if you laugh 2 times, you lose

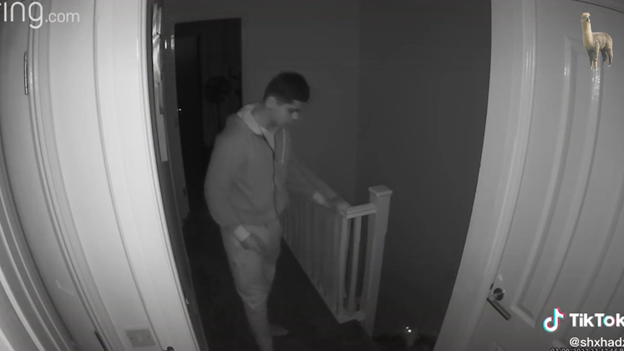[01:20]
He said, let me just check what I stepped on Oh, it's a cat If you love, you restart this video